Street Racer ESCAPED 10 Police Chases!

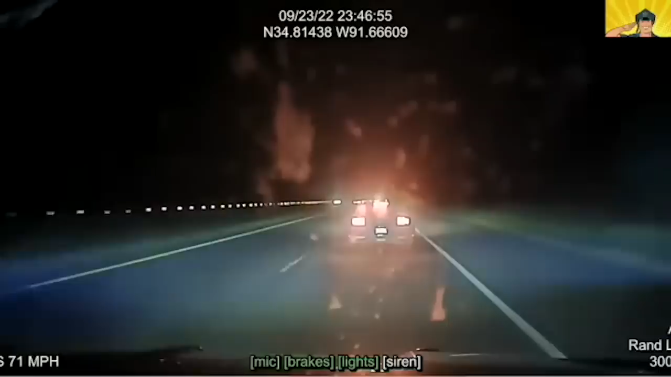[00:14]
On the fateful day of September 23, 2022, what initially seemed like a routine traffic stop for Trooper Rand Lace of the Arkansas State Troopers quickly escalated into a heart-pounding, high-speed chase that left everyone involved in a state of disbelief.
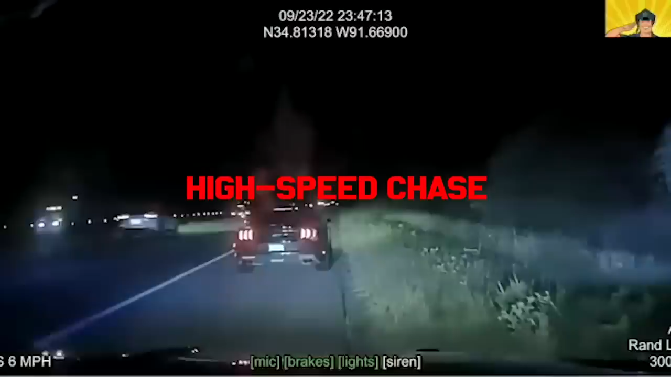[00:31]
As Trooper Lace approached the vehicle, he quickly realized that the driver might have a warrant with the Marshal Service,